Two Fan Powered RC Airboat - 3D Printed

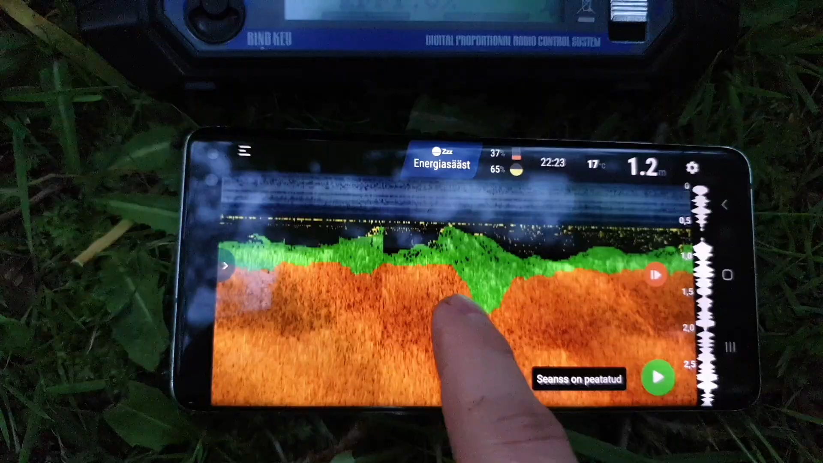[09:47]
On screen: depth 1.2 m
But unfortunately I didn't detect in this river any fish.